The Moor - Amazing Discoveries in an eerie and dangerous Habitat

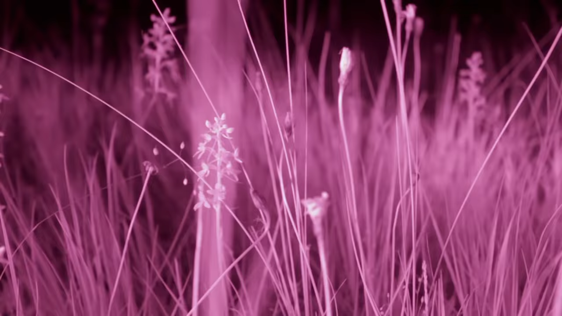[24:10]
It's being emanated by the butterfly orchid, which only tempts pollinators with nectar at night time.
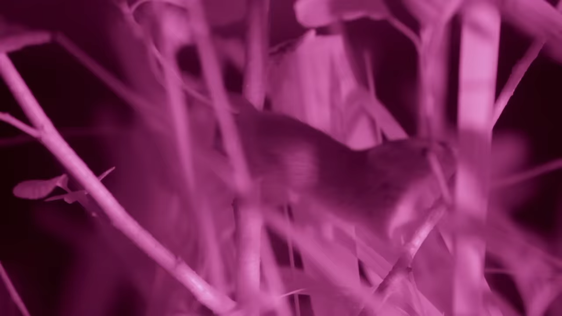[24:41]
The harvest mouse is busy at night, too. The grass cover provides more protection from predators at night than it does in the daytime.